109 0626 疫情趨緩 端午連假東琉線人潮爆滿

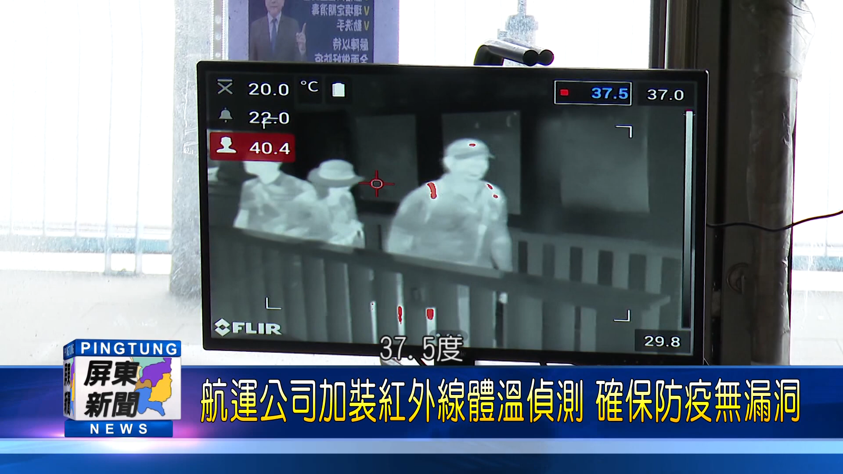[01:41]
5度通過紅外線測量超過37.5度的我們就可能就要再做第二次第三次的車輛確定沒有